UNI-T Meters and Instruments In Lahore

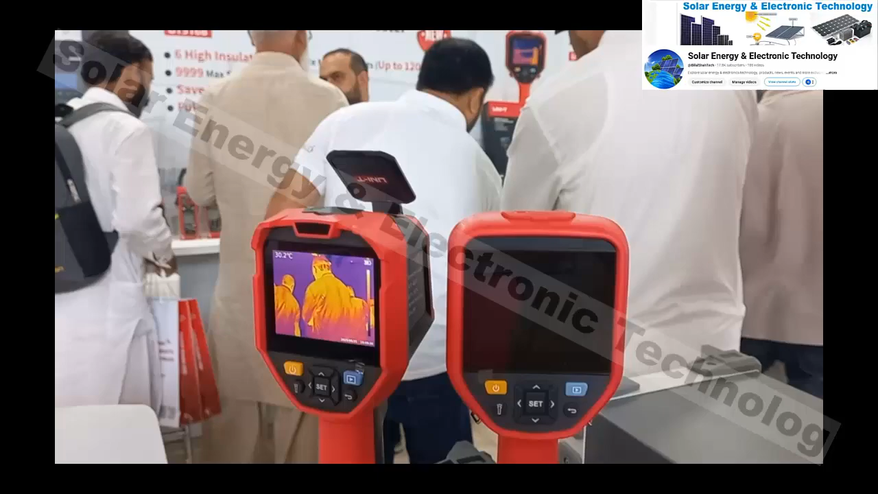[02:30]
ایمیجنگ ایک میٹر ہے آپ یہ دیکھیں یہ یہ والا جو ہے تھرمل ایمیجنگ میٹر ہے جس میں
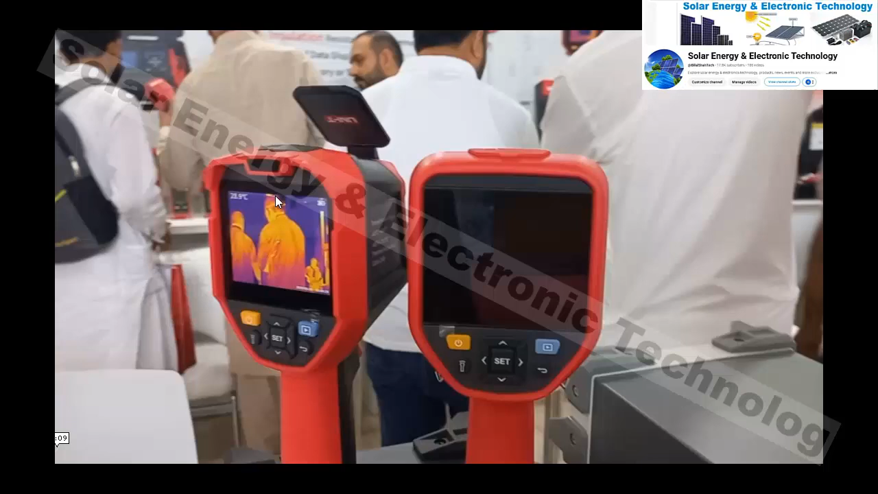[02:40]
ہیٹ کو درجہ حرارت کو سامنے رکھتے ہوئے پتہ چلائے جا سکتا ہے کہ کوئی چیز کتنی گرم ہے یا کتنی تھنڈی ہے اور کون سی چیز مجود ہے ان سو آن تو آپ اگر ان کی ویب سائٹ ویزر کریں گے تو آپ کو ان پروڈکٹس کے بارے میں اور زیادہ